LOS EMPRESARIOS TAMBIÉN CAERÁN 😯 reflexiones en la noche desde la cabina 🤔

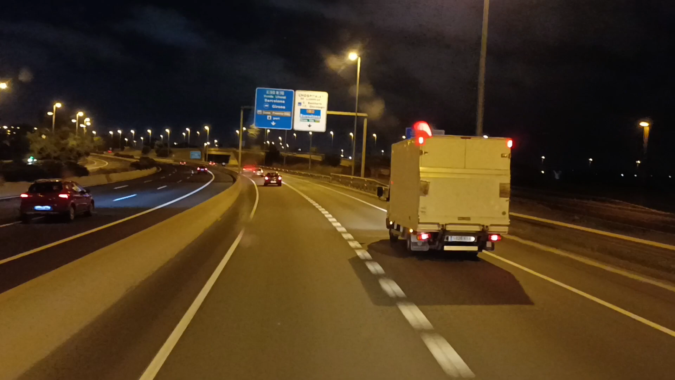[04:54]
camiones que van a tiendas como este que tenemos aquí al lado cositas como esta eso sí pero trailers lo que se dice un trailer propiamente dicho pues no no podéis andar ni por arriba ni por arriba ni por abajo por abajo por abajo dicen dicen que si vas al puerto por ejemplo y llevas y llevas el albarán el albarán correspondiente que lo demuestra que lo demuestra
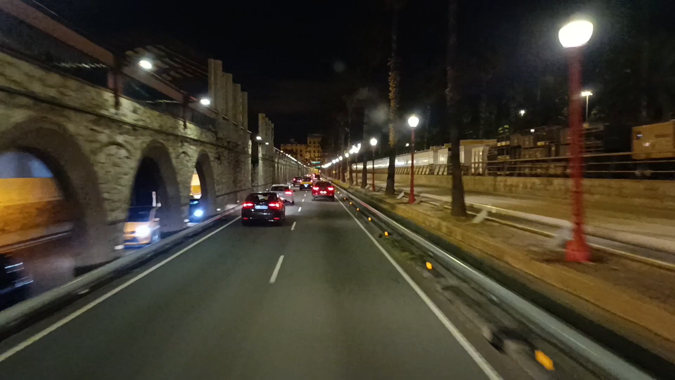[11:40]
aquí a mano derecha está el puerto deportivo del puerto de barcelona no es el puerto comercial sino que es el puerto deportivo un día a ver si me mandan me mandan una terminal que se llama por nou que hay un puente un puente elevadizo que se abre cuando van a entrar barcos que bueno que por altura
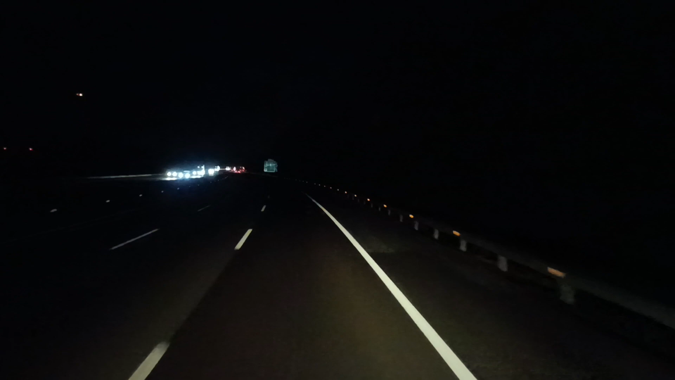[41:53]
que os haya distraído un poquito y en fin ya de paso pues así también vamos haciendo estas pruebas con el con este terminal con el poco M40 Pro vale que de día yo ya sé que se defiende más o menos bien para lo que es pero quiero ver a ver de noche más o menos pues